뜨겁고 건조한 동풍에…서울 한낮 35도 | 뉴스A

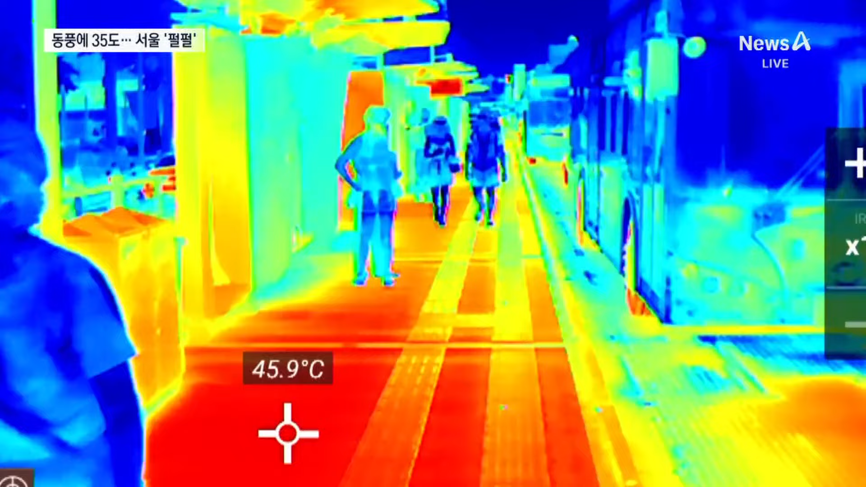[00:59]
On screen: spot 45.9°C
버스가 지나가면 엔진과 차체에서 나온 열기로 표면 온도가 순간 46도까지 치솟습니다.